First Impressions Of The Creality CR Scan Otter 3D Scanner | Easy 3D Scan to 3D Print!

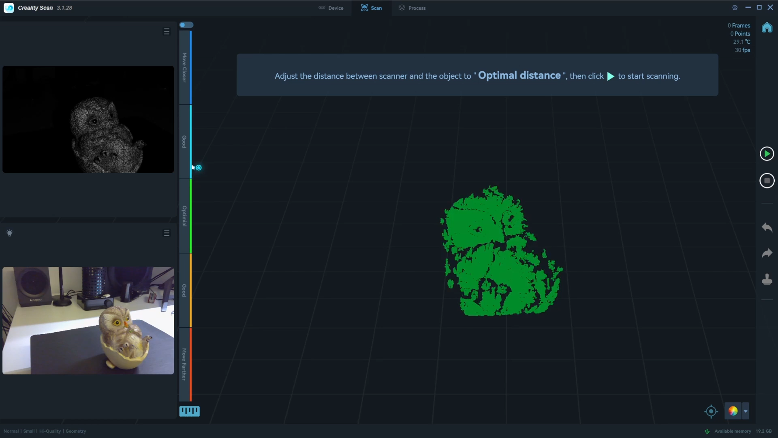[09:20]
We have our start button, stop button, and some undo, redo sort of features. Up here, we can change to switch the distance mode. So either just a direct arrow of how optimal our distance is to the object.
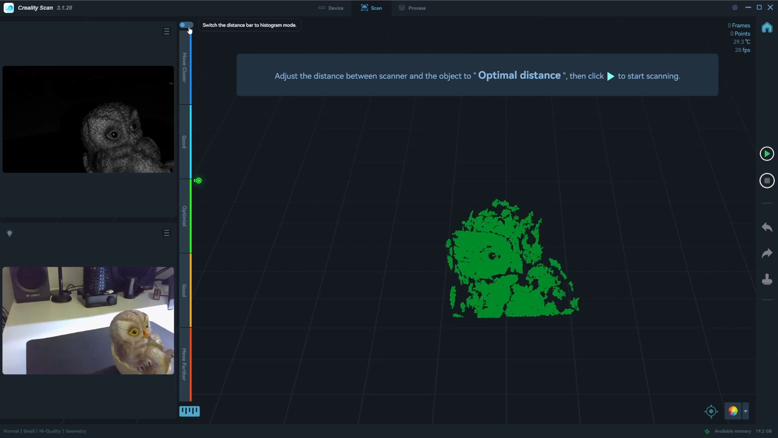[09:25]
As you move the scanner closer or further away, it's going to give you an idea of whether it thinks it's in the correct range.
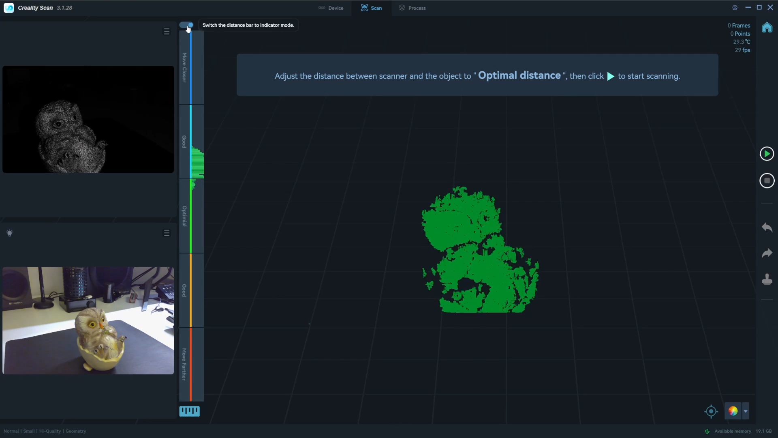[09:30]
Or we can use this, which kind of gives you a bit more reference of the points. The idea is to try to keep it in the optimal range and not go too far into the move closer or move further away. Also up the top here, there's another burger menu. We can click on that. This is where we can either set the infrared exposure to auto or manual. So if you click on manual, then you can adjust it as needed. So when it's red, it's overexposed. If it's blue, it's underexposed. So you want something kind of in the middle, not too much red.
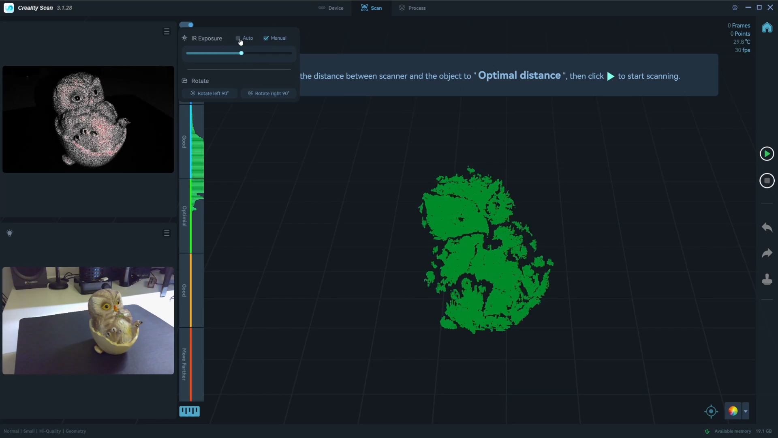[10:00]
But in my case, I'm just going to leave it on auto. We can also rotate the camera. So if you click on that, it's going to flip it. So if you have the scanner on a horizontal or vertical axis, you can flip this around to actually orientate it correctly to how you have it orientated. And then the next menu down here we have for our RGB exposure. So we can again do manual for this and adjust it as we want, or just set it on auto.
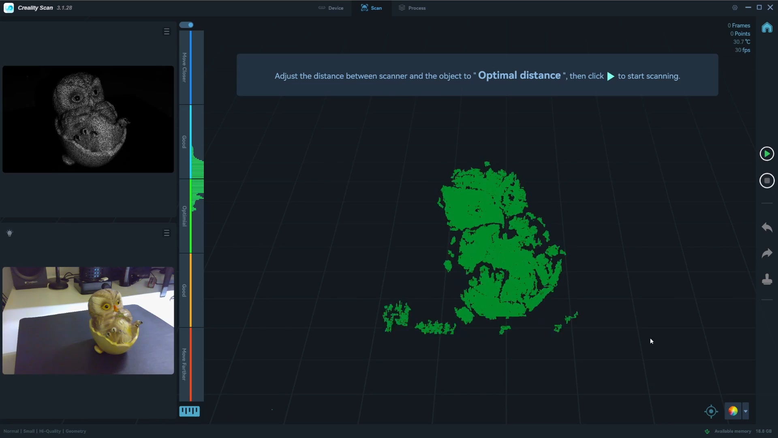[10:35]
With all that covered, I'm just going to try and center the object in this camera feed here in the exposure camera,
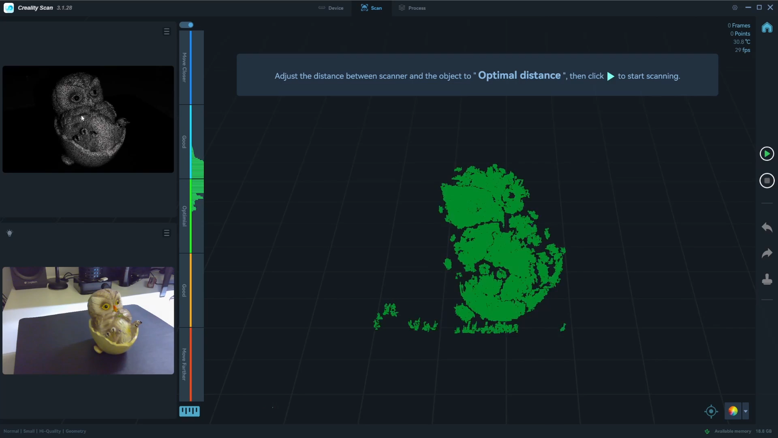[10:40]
and just make sure our distance is sort of in an optimal area. And then I can either click on the play button or click on the button on the back of the scanner.
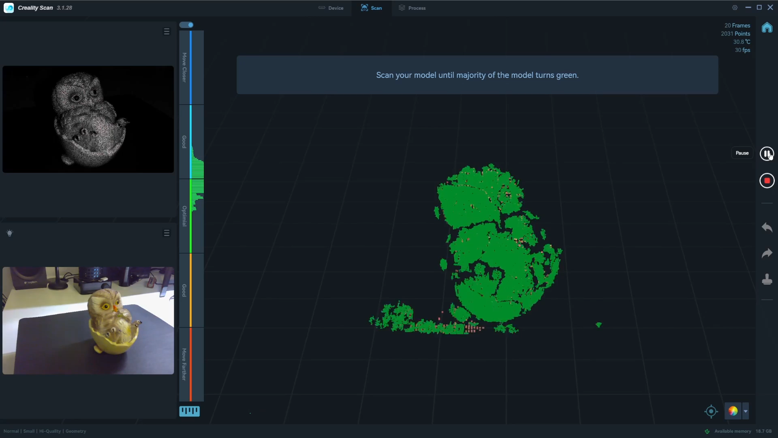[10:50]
And it is now scanning. I like to start the scan by first having it still, and then I can power on my turntable.
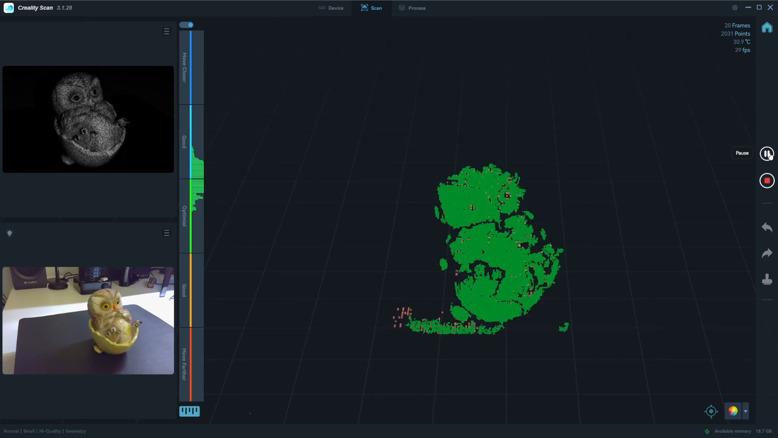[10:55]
So it starts turning around.
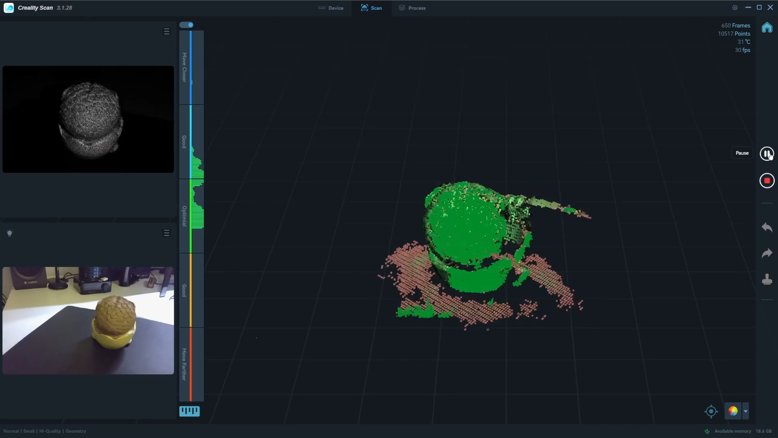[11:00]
So I've let it do a full rotation. I'm going to pause it and then stop my turntable.
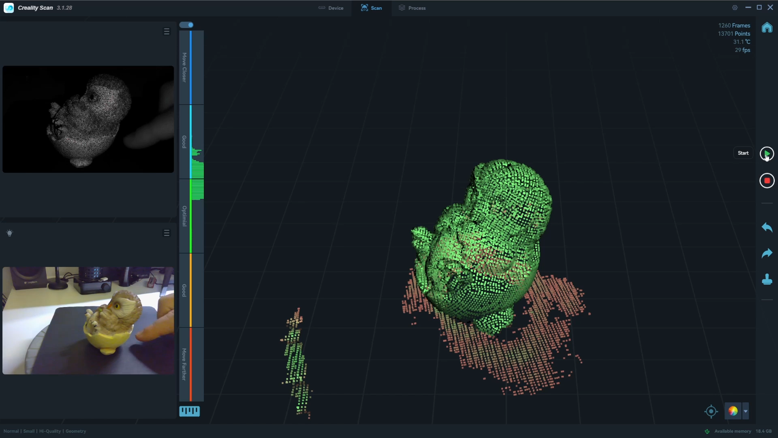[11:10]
And obviously we haven't captured the bottom of this and probably directly on top either and some of the underside areas. So what we need to do is flip this object around so it can capture a different angle.
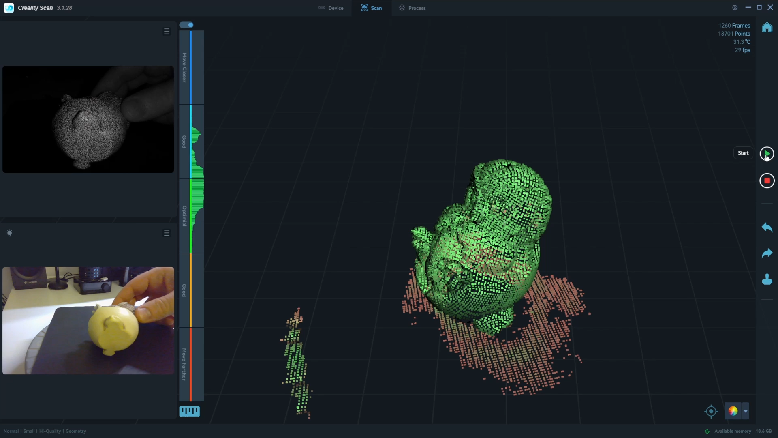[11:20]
So we will just lay it on its side and I like to pick a spot where it's fairly feature rich.
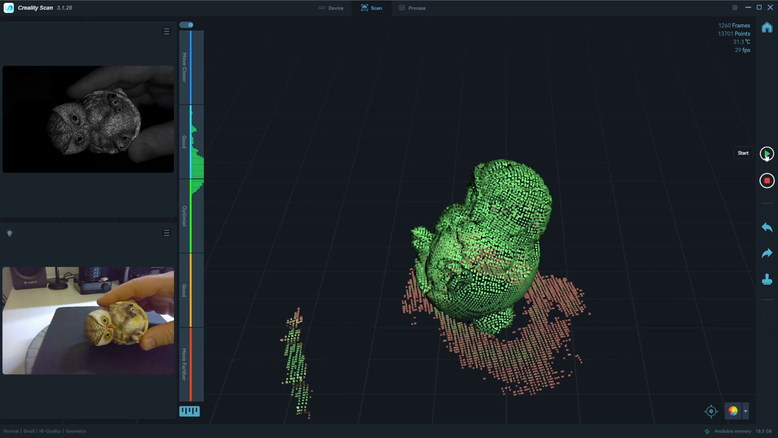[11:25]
So we're going to go back to here and we're going to give it a second to try and realign itself.
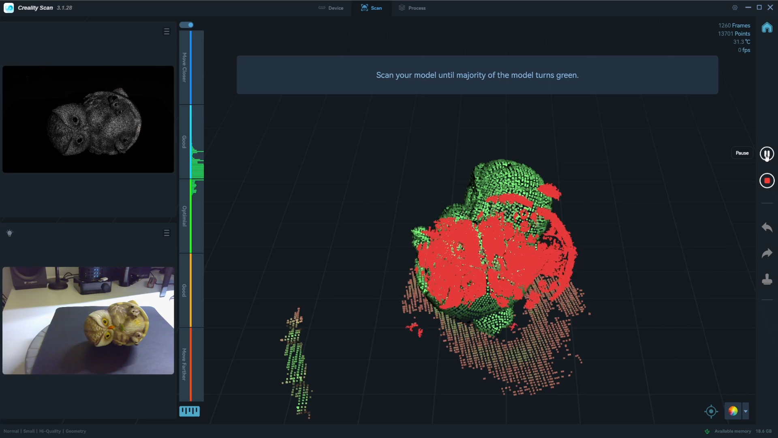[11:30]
So if we just click on play, it will give it a second and it should figure this out. There we go. So now it's, it's reorientated itself. So it knows where to continue the scan and I'm just going to turn on my turntable again. So it starts rotating.
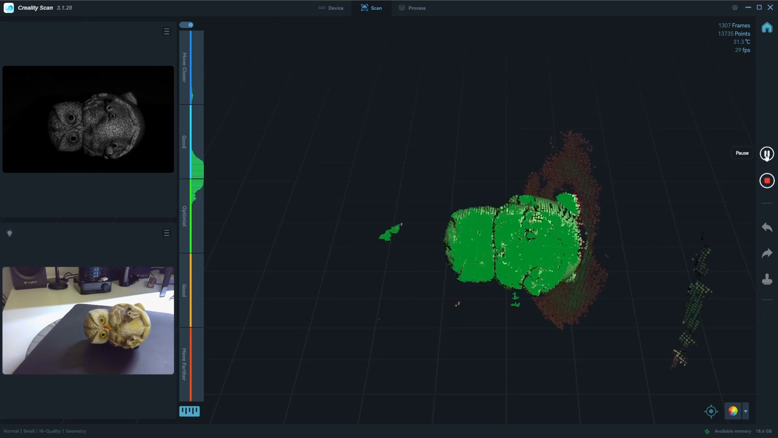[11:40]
And now we should slowly go around and get all that bottom area as well.
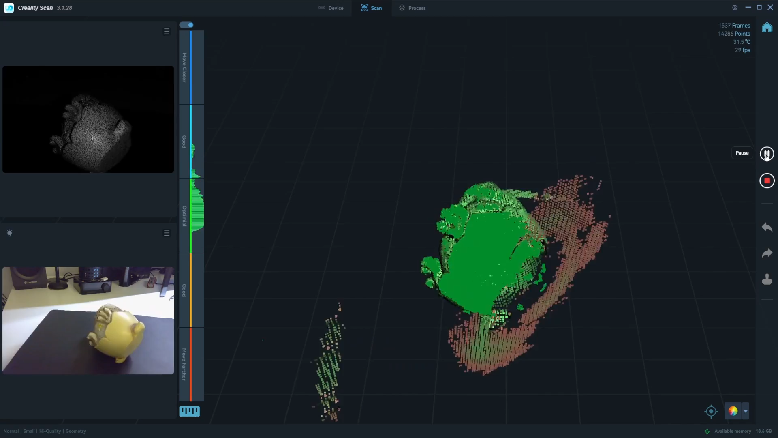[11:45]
I'm going to pause, turn off my scanner.
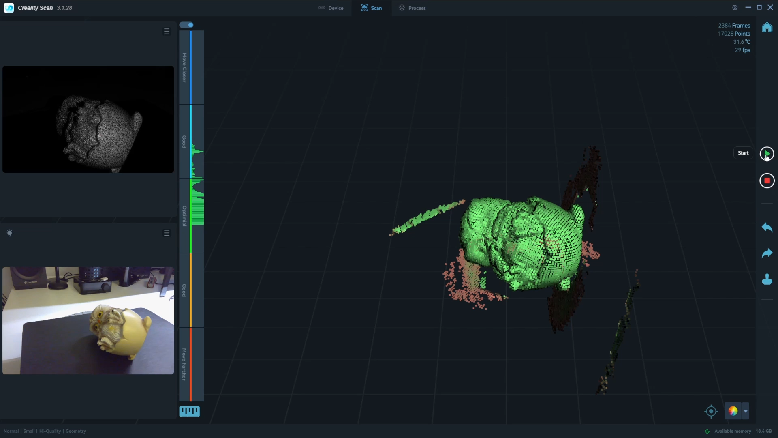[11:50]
Obviously if I had a manual turntable, I could control this a bit easier without having to plug and unplug this turntable all the time. But in my case I've disconnected.
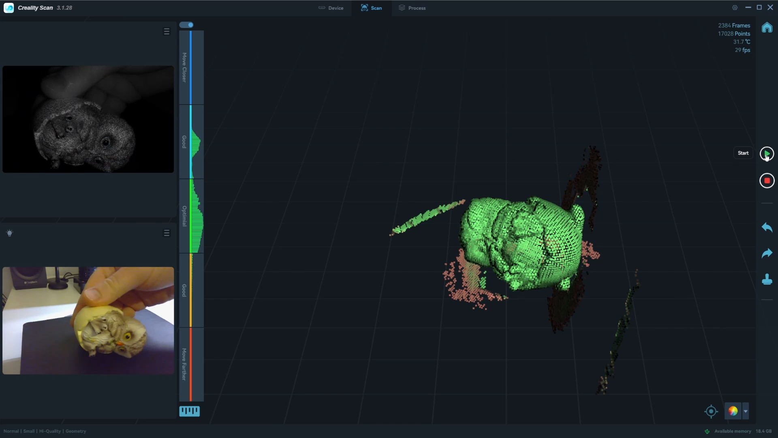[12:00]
And now I'm going to do it on this side and I want it to get that feature rich area.
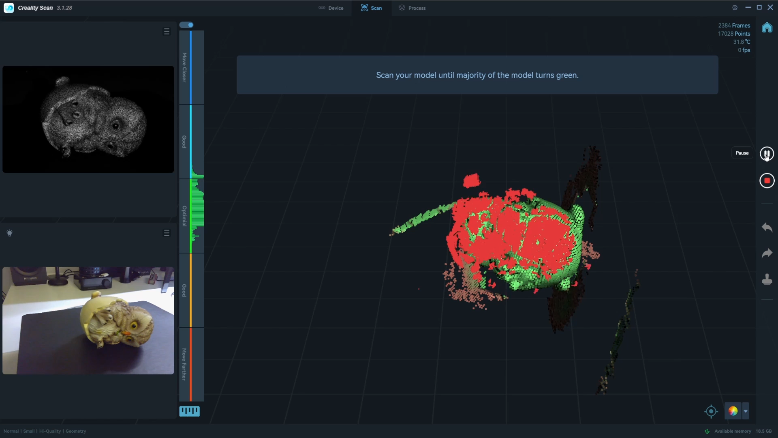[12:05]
And then again, I'm going to push play, let it think about positioning and try and align itself. There we go. And then do another rotation.
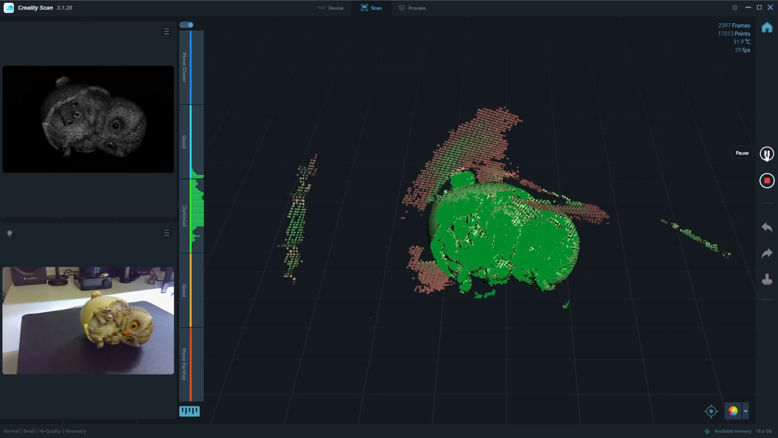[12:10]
All right. I think that's enough. So pausing it again, turning off the turntable, I'm just going to sit this up so you can see it.
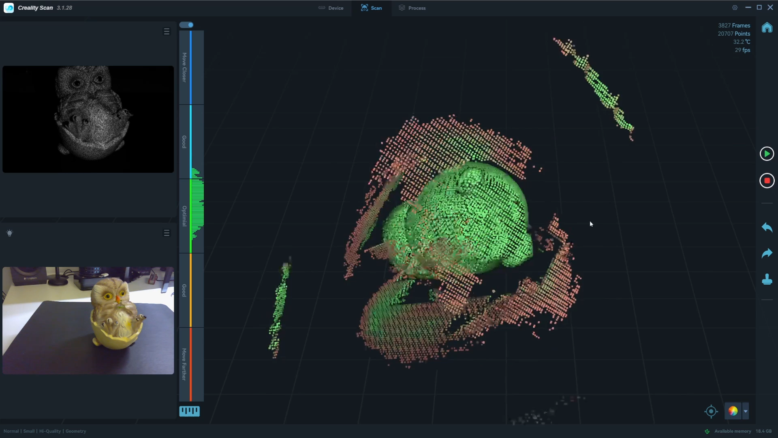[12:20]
And if we have a look around our model, there is a lot of extra data, but first we're going to clean that up in a second. We can complete our scan and we'll say yes. And this is what it looks like so far.
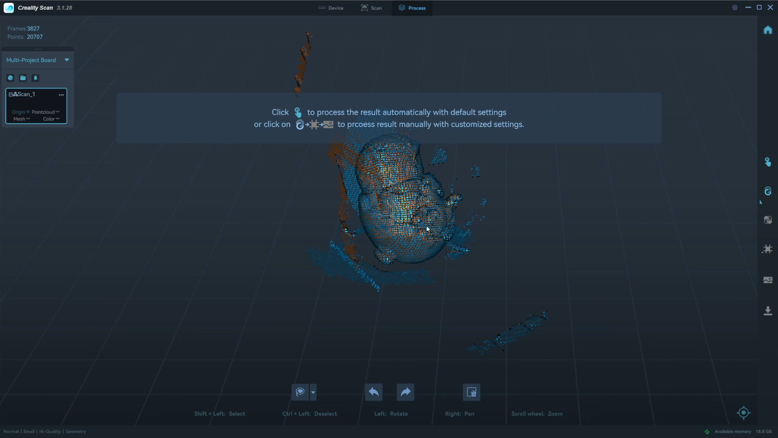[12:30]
So we can kind of get an idea of how well it's captured. We could add additional layers to this and realign it, which I'll cover in a future tutorial video. In this case, I don't think we'll need it, but we can clean this up a bit just to make the processing a bit easier.
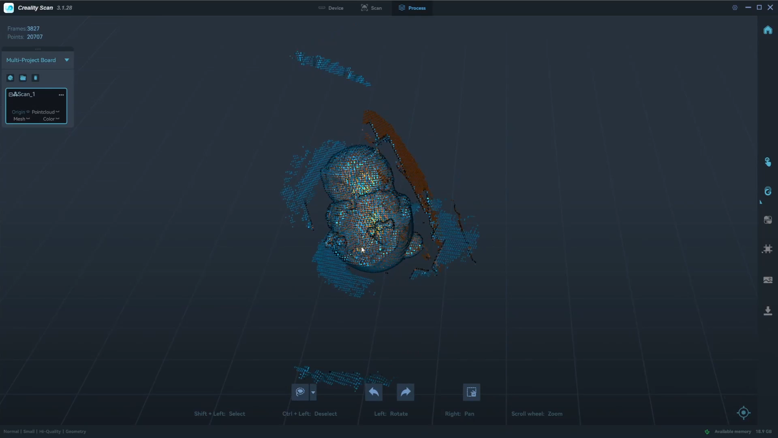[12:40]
So what we can do is if you see down here, it says shift plus left click to select objects, control plus left click equals deselect. So if I hold down shift and just circle areas, I can then delete those selections. I can also change the tool, the lasso tool to a rectangular select, but I prefer the lasso.
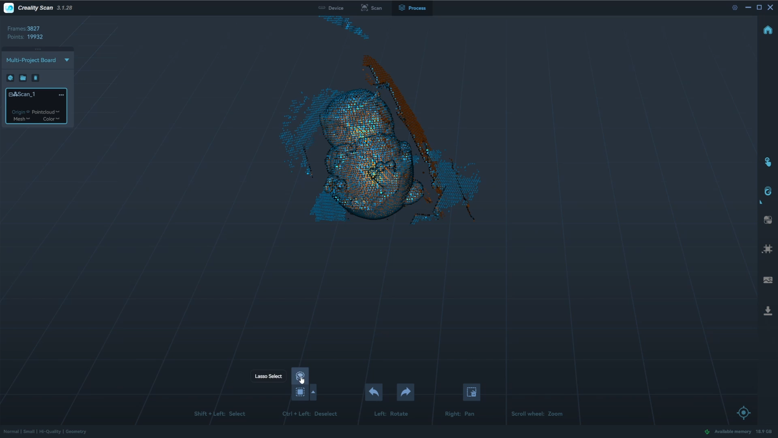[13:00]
So I'm just going to go around all these bits, rotating it around as I need. So I'm just going to go around all these parts as I need and just delete whatever I think is not part of the object I actually need.
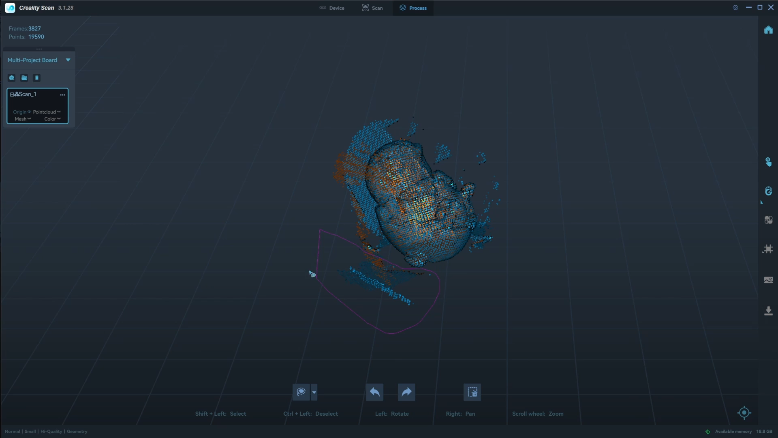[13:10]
And this data is all just probably reflections from the scanning surface that it picked up on.
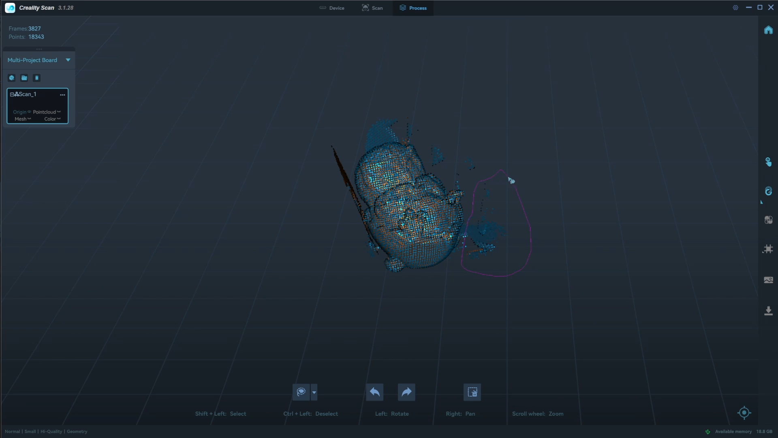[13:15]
There we go. I think that's cleaned up pretty well. Now we're just left with the actual model itself and no other extra background noise. Now we need to optimize our mesh.
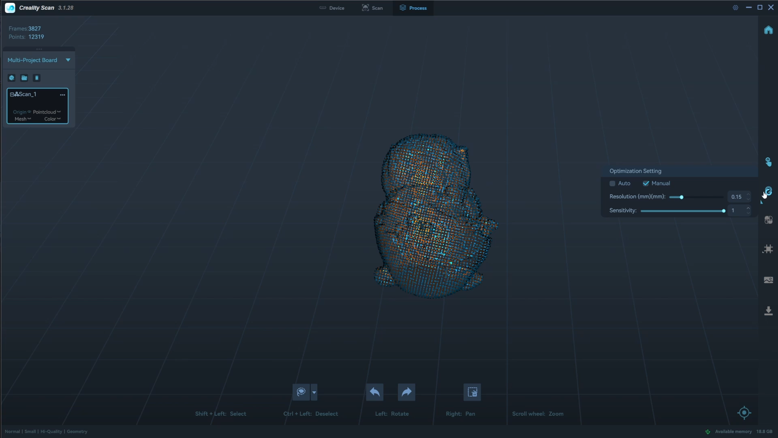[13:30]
So here, because we're using a small object, we could either go 0.1 or 0.15. I'm just going to leave it at 0.15. In this case, I think that'll be enough. If you want extra detail, you can drop it down to 0.1, but it's going to take longer and the sensitivity I'm going to leave at one.
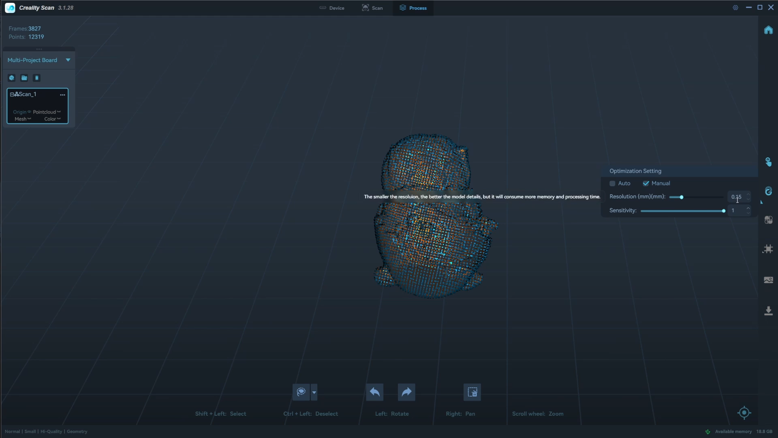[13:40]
So we just click on that and it will start optimizing. And depending on your system performance, how much scan data there is, this could take five minutes,
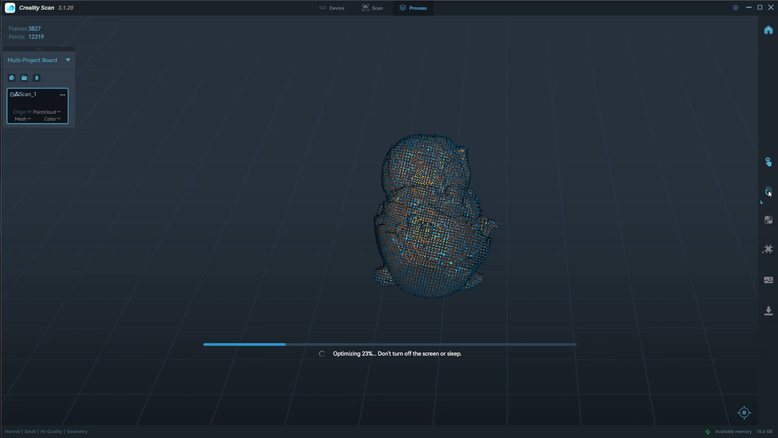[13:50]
it could take 15 minutes, but we'll just let it run at course, but we'll just let it run it through. Okay.